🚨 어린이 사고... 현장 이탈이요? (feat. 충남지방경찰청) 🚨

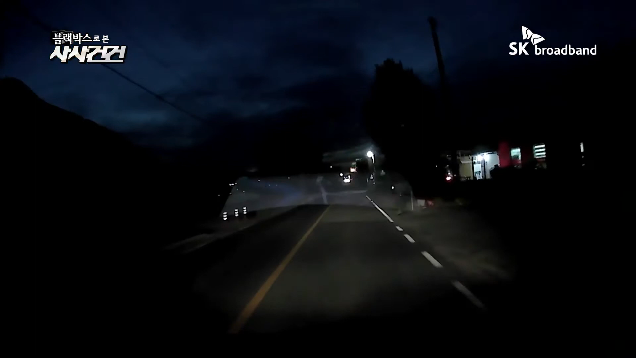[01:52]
사고 차량 블랙박스를 확인해 보면 도로 맞은편에 보행자가
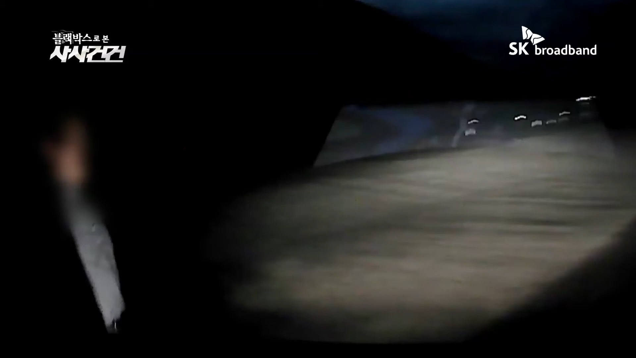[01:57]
서 있는지도 명확히 확인되지 않는 데다 사고 직전에서야 확인할 수 있는데요
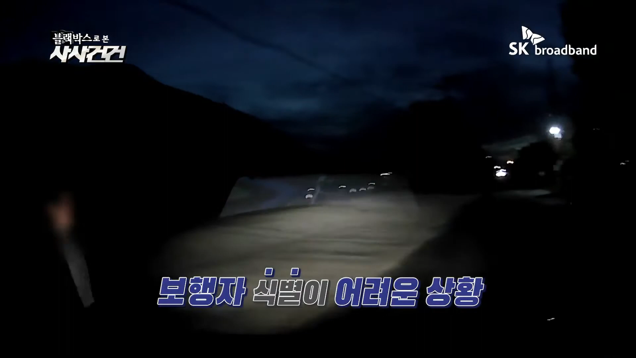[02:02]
야간 운전 시 전조동 불빛은 앞부분만 보이고 상대적으로 측면이 보이지 않는다는 점을 아셔야 합니다
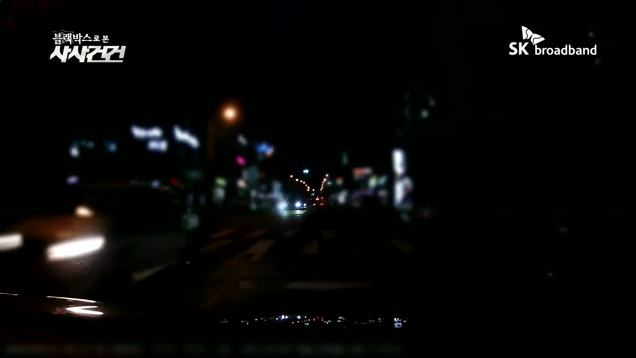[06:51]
블랙박스 차량이 교차로를 통과하려는데요 순간 앞으로 무언가 지나가면서 충돌합니다 자세히 살펴보니 좁은 길에서 나온 자전거였는데요 도로에 주행 중인